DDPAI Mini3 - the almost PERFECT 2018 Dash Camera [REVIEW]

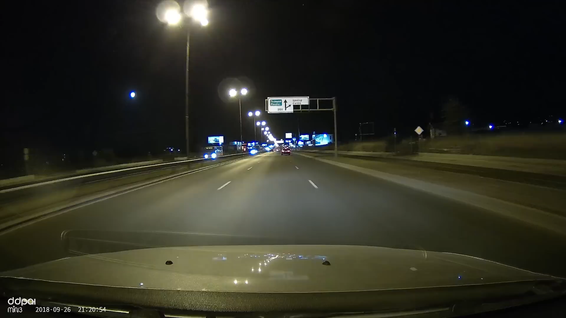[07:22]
As for the audio, this is the sound quality, as it is recorded with the Mini 3 by Diddy Pye and yes, at the moment,